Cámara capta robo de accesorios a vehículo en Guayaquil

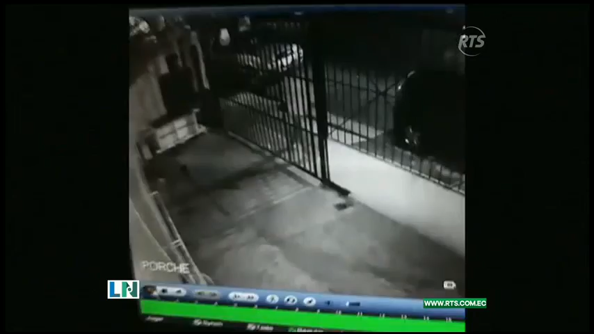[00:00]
En este video podemos observar a un sujeto que de manera sospechosa se acerca a un vehículo, el cual está estacionado en la calle Pedro Pablo Gómez,
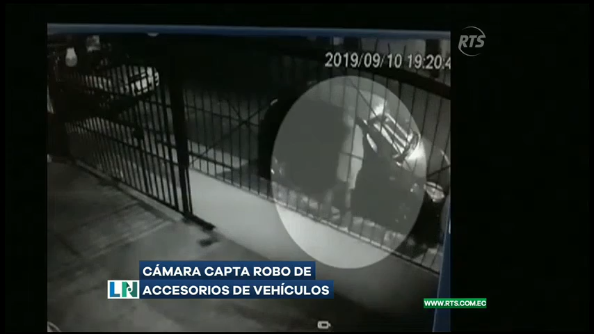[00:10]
entre la 16 y la 15. El individuo se sustrae la antena del radio del automotor en cuestión de segundos y luego huye de la escena. El propietario del carro acotó que este tipo de situaciones ya las ha vivido antes,